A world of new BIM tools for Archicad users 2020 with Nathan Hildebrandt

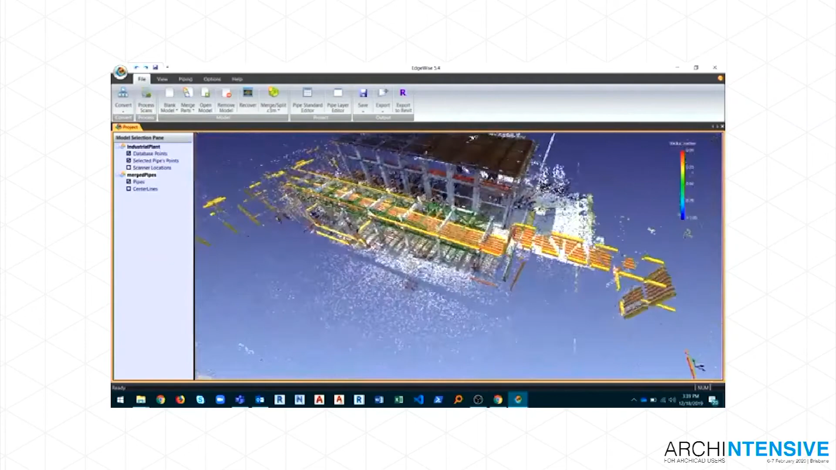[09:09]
So you can see here, this is the point cloud that someone's taken on site. The software will automatically generate all of those elements. Now, at the moment, it is only supported within Revit as a Revit workflow.
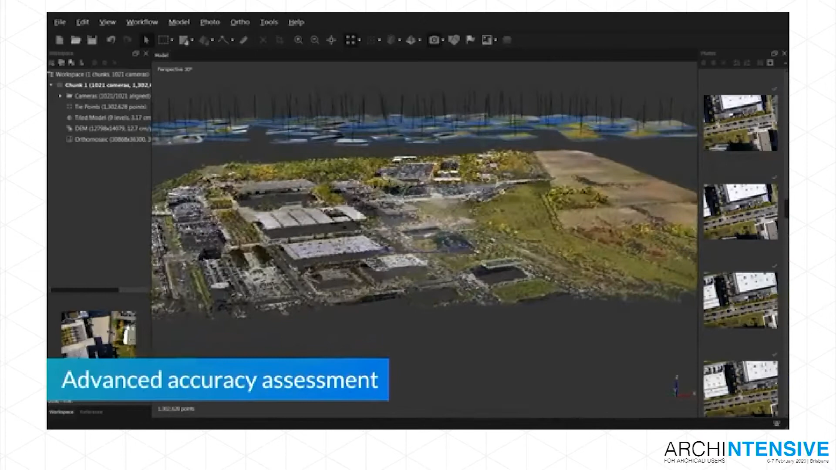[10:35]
It nearly melted my 5-year-old MacBook Pro. So it was converting the 20,
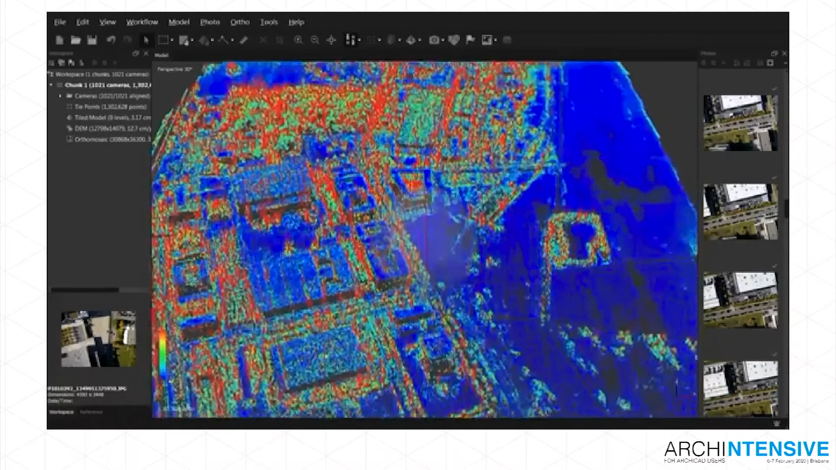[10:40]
30 seconds of footage into about 3,000 or 4,000 photos at each little individual frame.
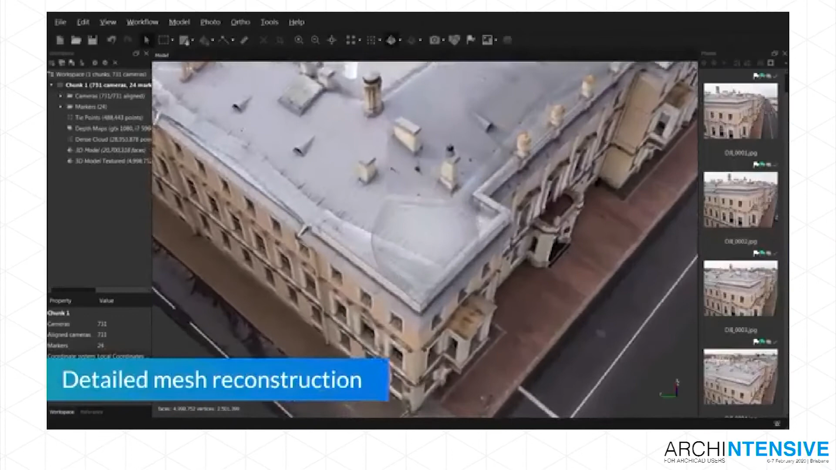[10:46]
And then what it does is it then generates a photogrammic 3D mass model.
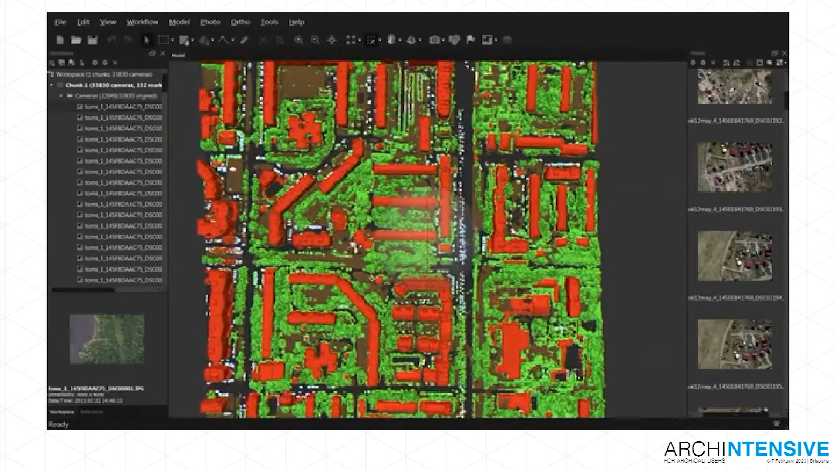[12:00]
And then that then goes and gets eaten up by this software and then can generate an output for you.